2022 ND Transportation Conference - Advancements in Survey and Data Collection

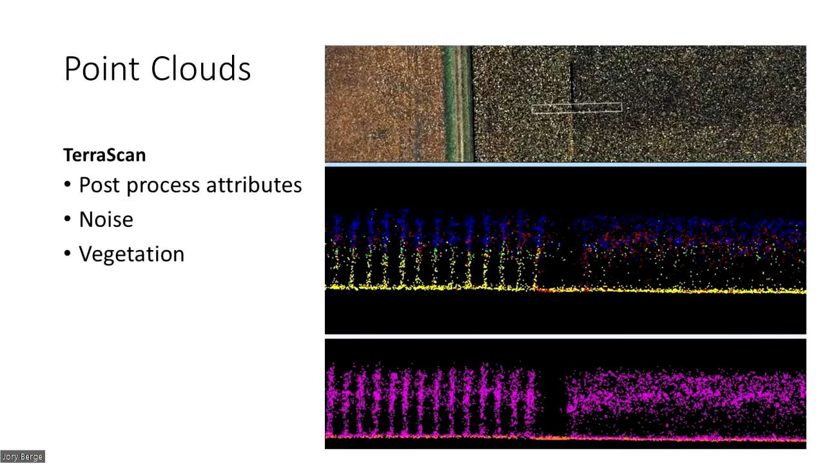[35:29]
We use all this information to classify all the different points so we can get it to the ground, to the bare earth model.
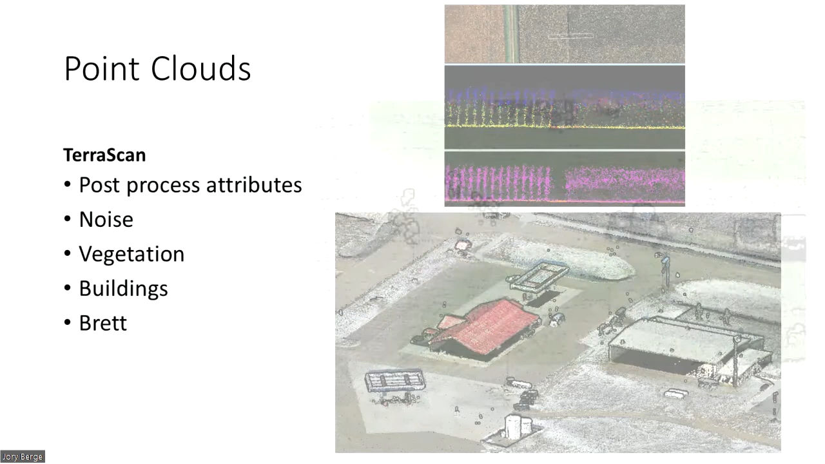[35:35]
And once we get those ground points, we can take the information.
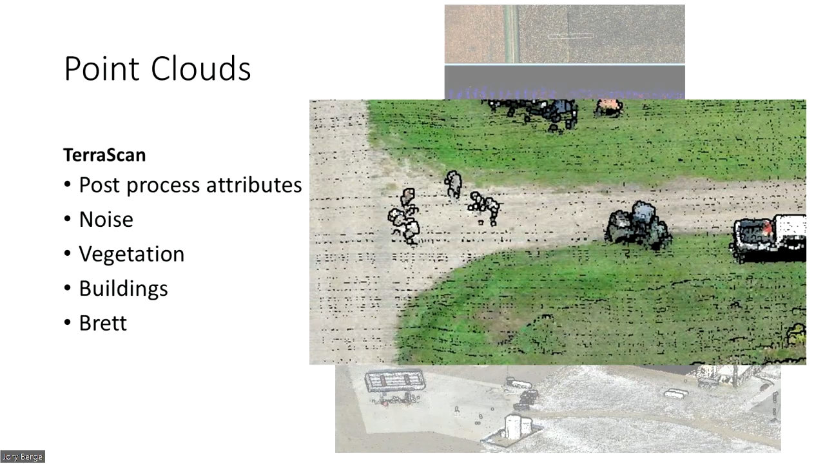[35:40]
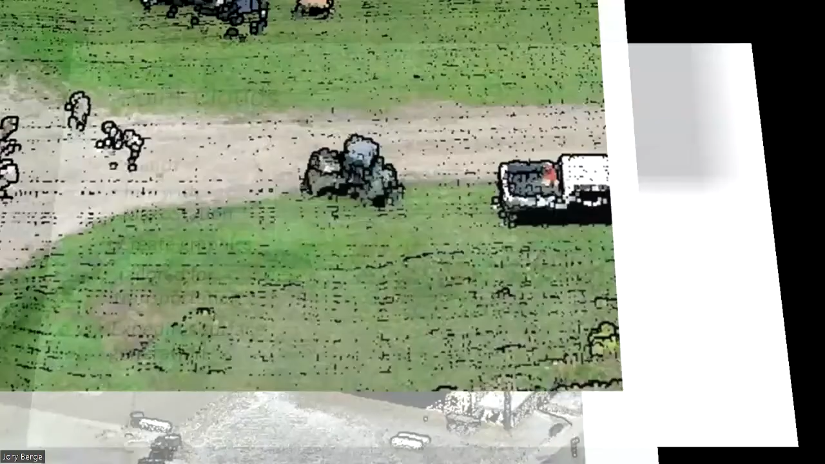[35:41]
We can bring it into TopoDot, which is where the rubber hits the road. We take all these point cloud data.
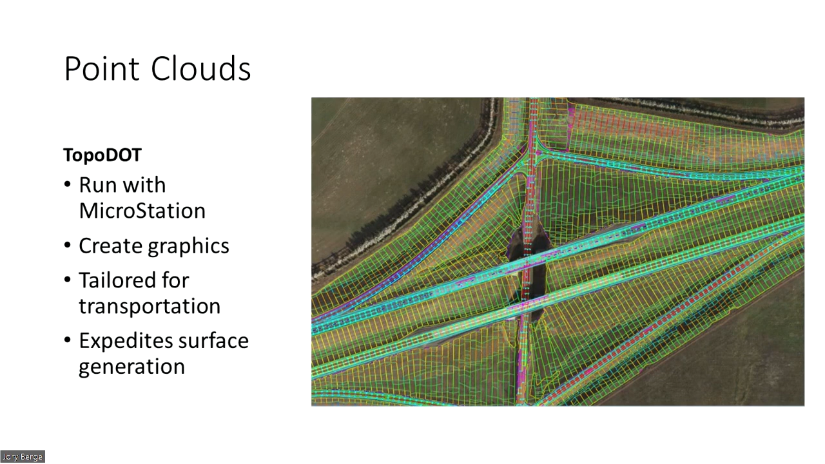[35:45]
We extract the information from it to make line work in order to make a 10,
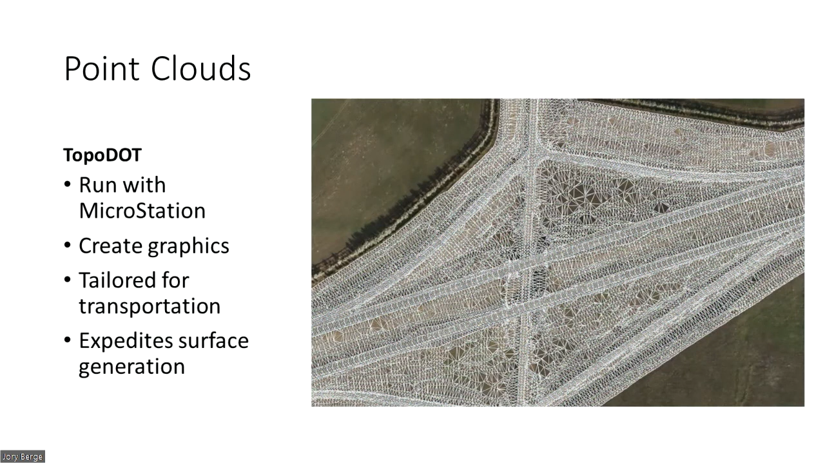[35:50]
in order to get the information to designers so they can do the work and continue on with their project. It's a very efficient software. It increased our product generation by about 75%. It's amazing how much it did help us.